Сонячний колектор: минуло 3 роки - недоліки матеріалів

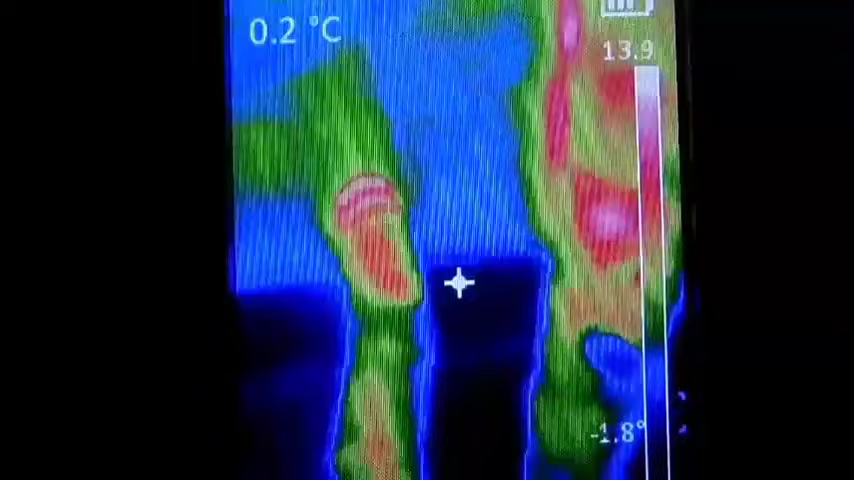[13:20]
On screen: spot 0.2°C
Ось вона, якийсь там день і на слідуючий, визирнуло сонце. Зараз колектора дме майже 50 градусів.
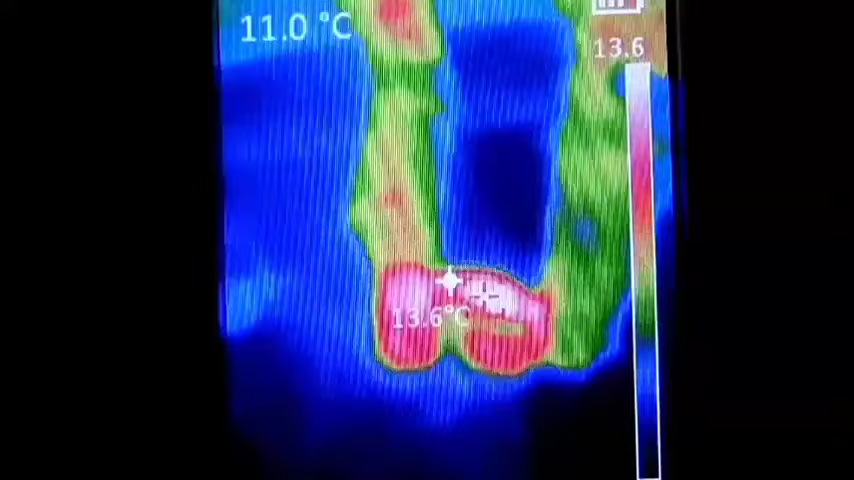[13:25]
On screen: spot 11.0°C
І вирішив подивитися, які теплотрати. Отут я зараз на горіші, де оці труби, всі вентилятор, задня частина колектора, ті всі теплотрати. Зараз ми побачимо.
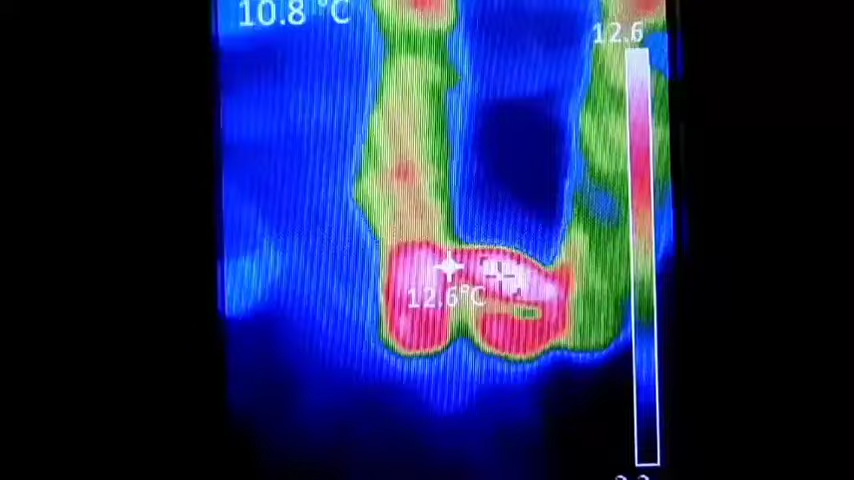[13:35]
Оце я ось зараз дивлюся на вентилятор. О, оце труба, яка виходить. Виходить з хати, ну вона взагалі не втеплена, а ця, що уходить, бачите, вже гаряче повітря з колектора,
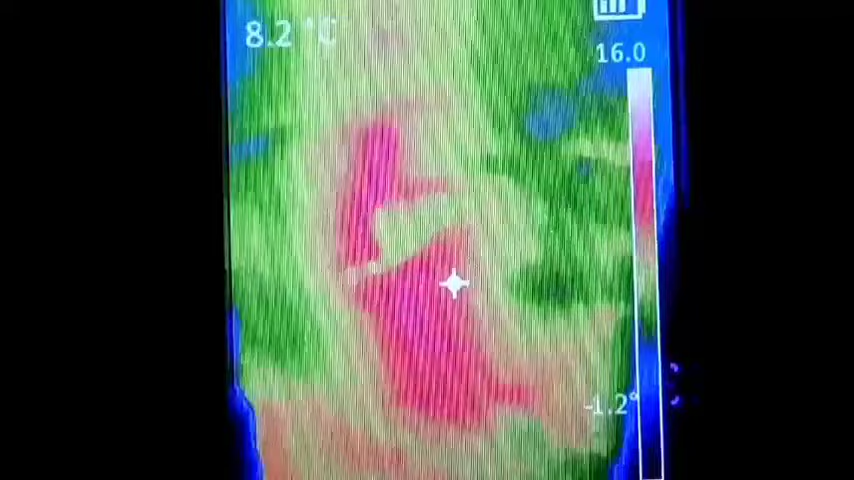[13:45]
On screen: spot 8.2°C
вона в мене тут замотана і пупиркою, і поліетиленом всяким там, що було, та й намотав.
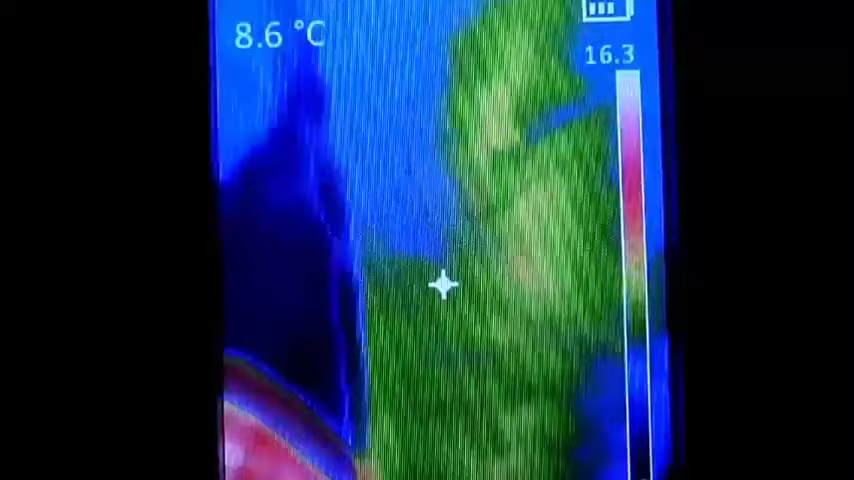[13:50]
On screen: spot 8.6°C
То вона ще більш-менш така, ну, не холодна, ось я на неї навожу,
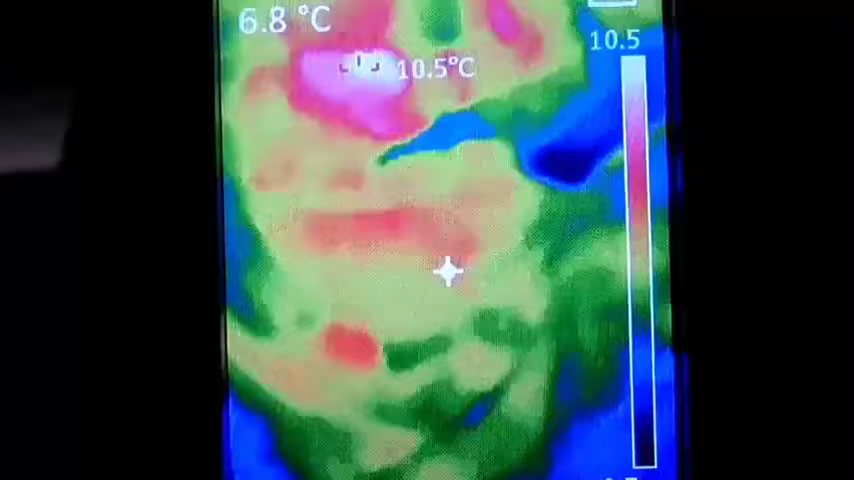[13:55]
On screen: max 10.5°C
ну 7 градусів, 6-7, хоча зараз у мене на, ось я на стіну навів, бачите, мінус 4, да, майже мінус 5 градусів.
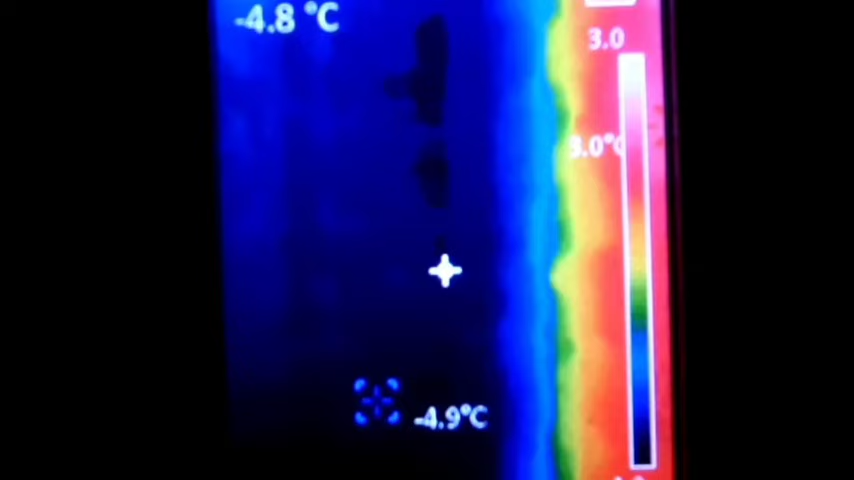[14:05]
Оце стіна та, що за колектором. Якщо туди далі, бачите, стіна на сонці як нагрівається. Це там, де колектор вже закінчується. Ось оце тут ще колектор. Бачите, вона холодна стіна.
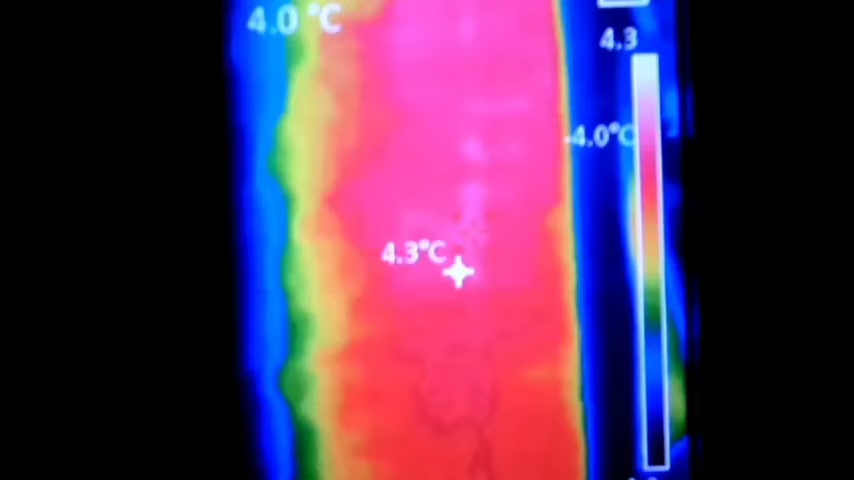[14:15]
А туди вже, де колектор закінчився, там вже стіна нагрілася просто від сонця. Бачите, яка різниця. О, тобто, ось о, виходить, оце воно, цей, ну, тут разом дві труби, 110-ті оці каналізаційні сірі.
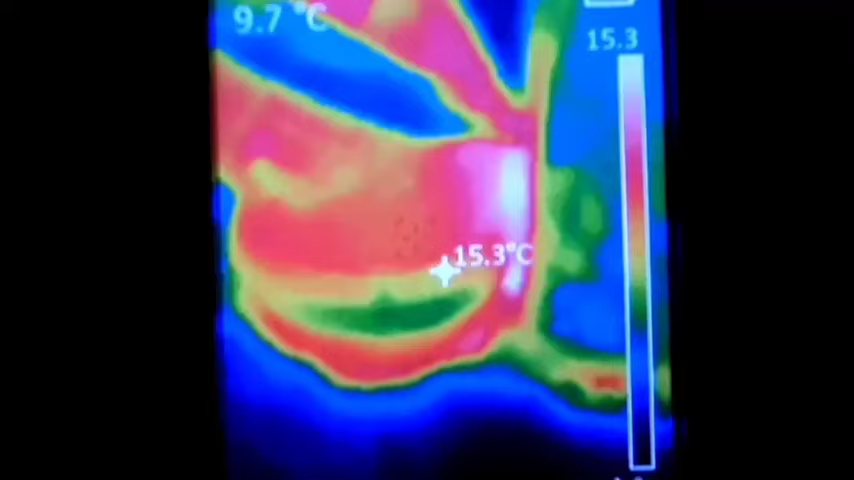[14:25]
Виходить воно, бачите, і тут у нас температура десь максимум близько ось о, така найгарячіша точка.
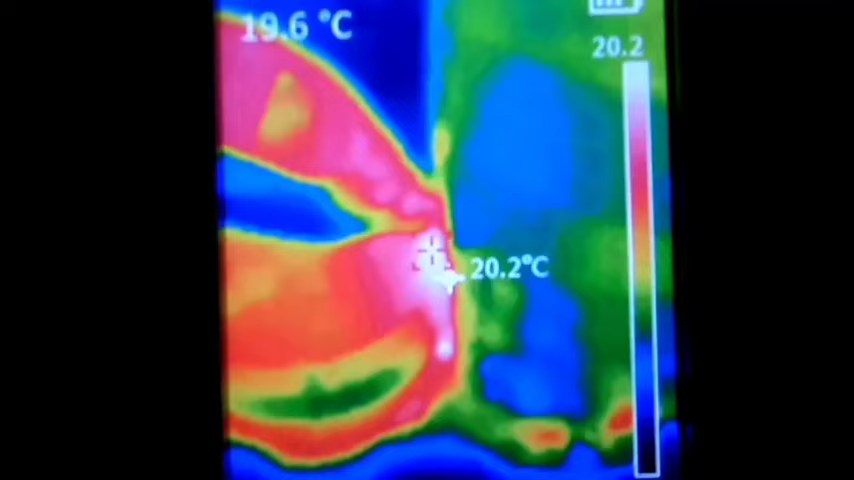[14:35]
On screen: max 20.2°C
Близько 20 градусів. Ну це теж треба, мабуть, втеплити. Ну, це таке, ця труба, та що коліно, це сіре каналізаційне. Те, що виходить, ось вентилятор круглий, обмотаний скотчем.
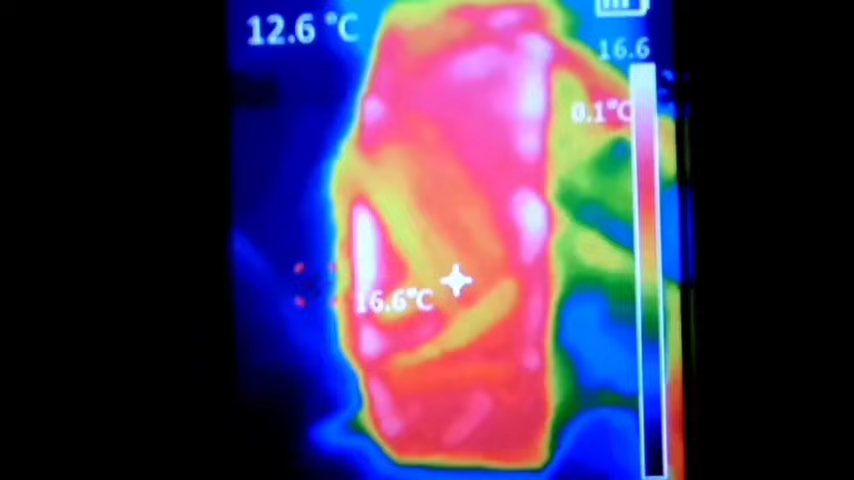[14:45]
Ось зараз в районі мотора подивимося. Да, тут, ось бачите, у літочка в районі мотора тут у нас стільки 18, да?
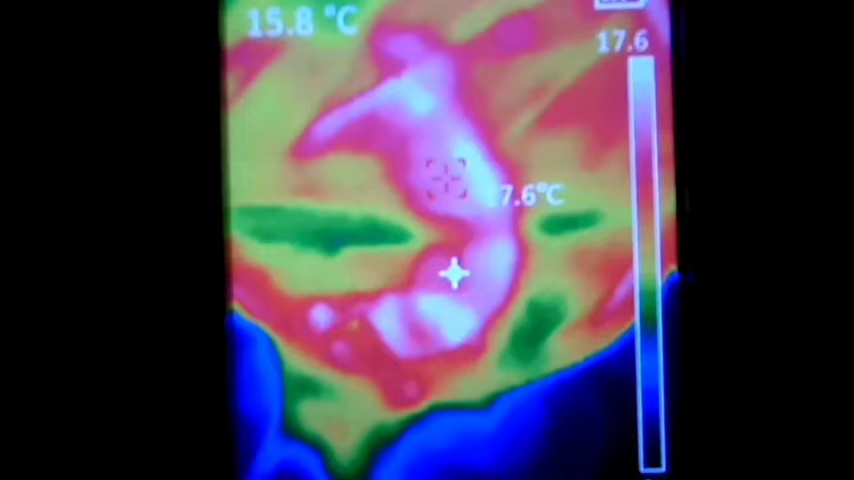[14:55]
18, десь 19 градусів показує. Можна було теж втеплить. Хоча, навіщо, якщо це ще до колектора.
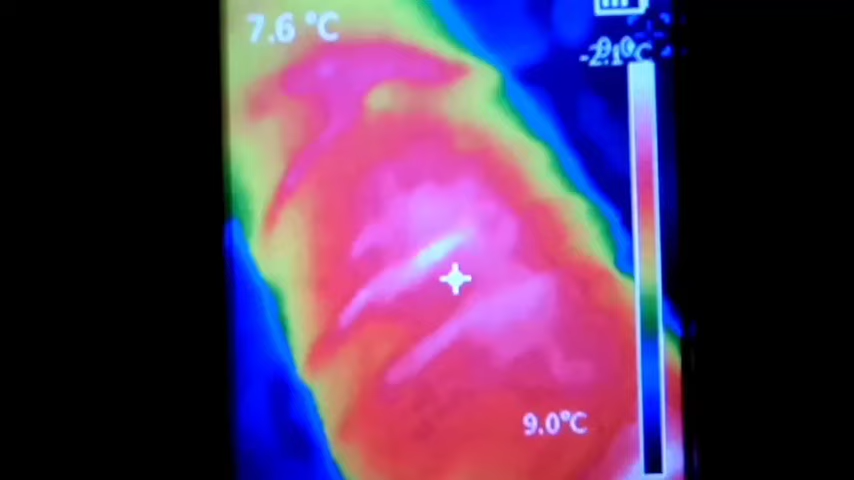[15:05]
Потім ось йде труба ця втеплена до колектора. Бачите, тут всього 9, 6, 7.
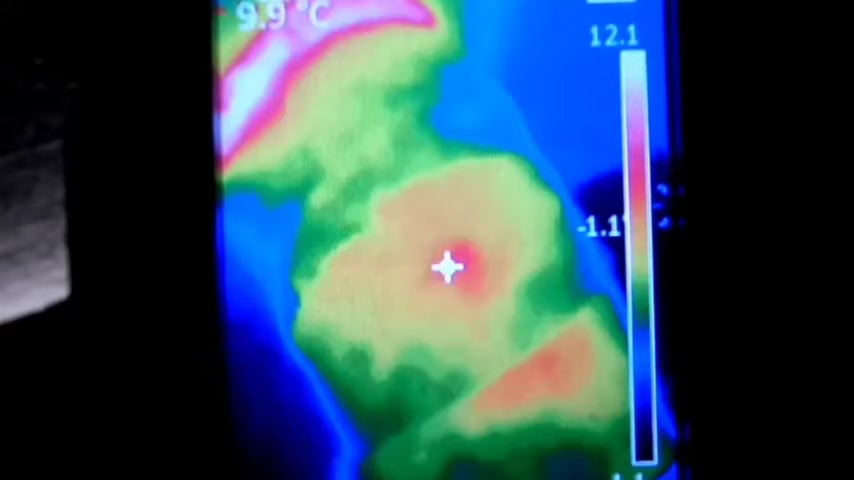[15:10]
О, і тут уже починається колектор. Тут ось оце перехід такий, це просто фольга не обмотана, не втеплена.
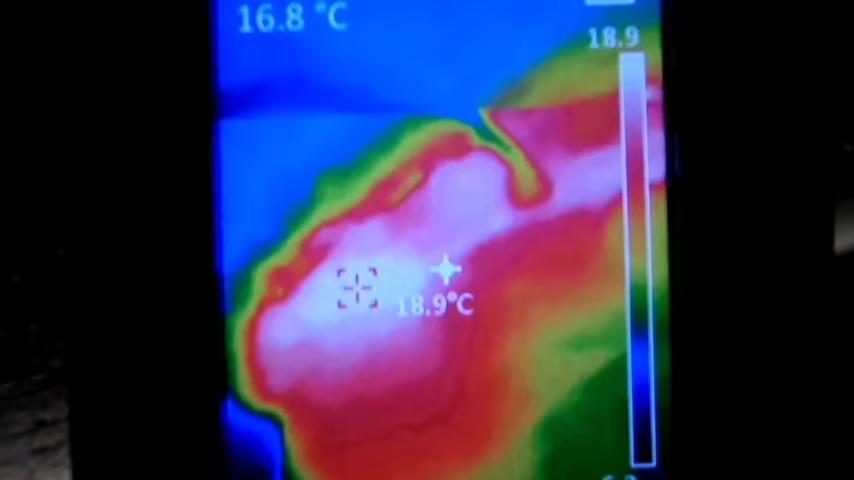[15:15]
On screen: max 18.9°C
Вона теж, бачите, 19. Ну, це з хати зараз йде 19 градусів.
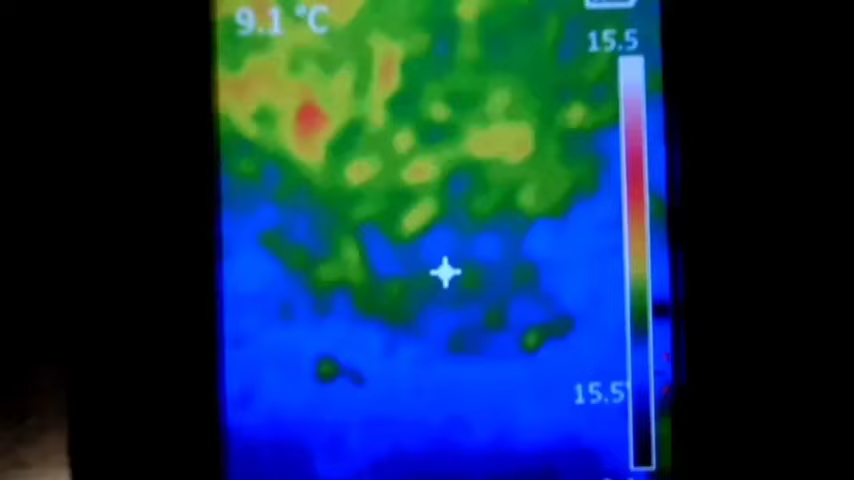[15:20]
On screen: spot 9.1°C
І починається вже сам колектор. Ось, ось біля труби.
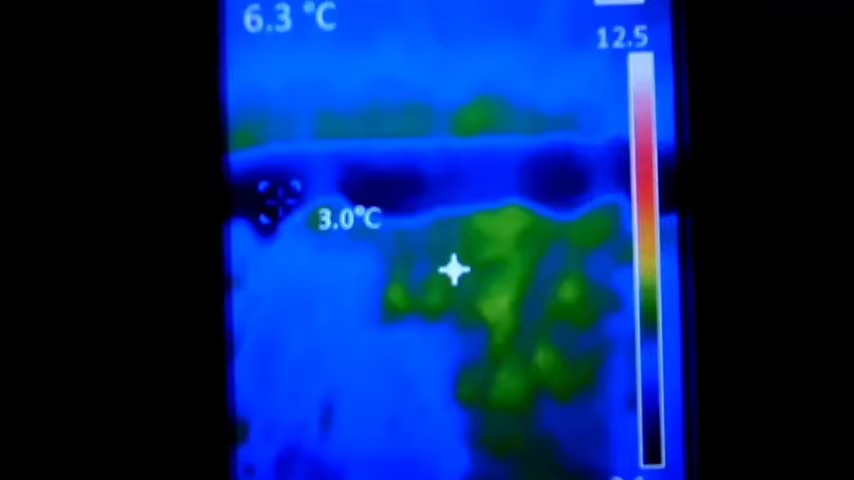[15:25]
І у нас пішов пінопласт, ну це нижня частина, тут ще ми бачимо, да, що таких тепловтрат особо й нема, хоча воно збоку вже й видуває. За дверей тут десь вже й тепло й видувається.